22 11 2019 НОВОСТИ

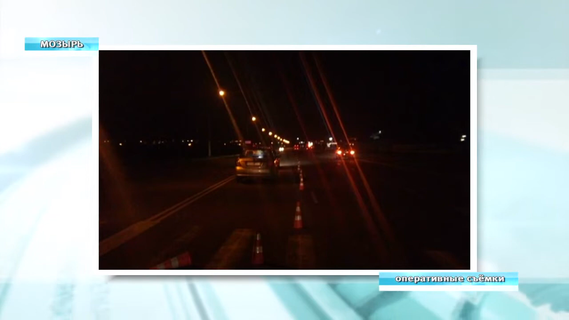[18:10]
Фольксвагена совершил наезд на 37-летнюю женщину, которая была без фликеров.